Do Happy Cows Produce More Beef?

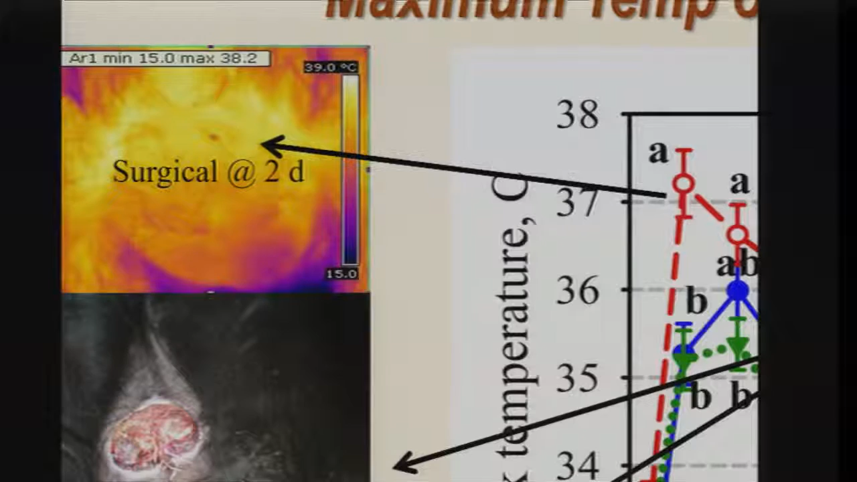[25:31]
On screen: scale top 39.0°C
But as you see, this week 14 to week 28, those banded animals, we, that's where we saw the greater inflammation. And that matched with the feed intake information. And this is what we're seeing. And that inflammation really increases.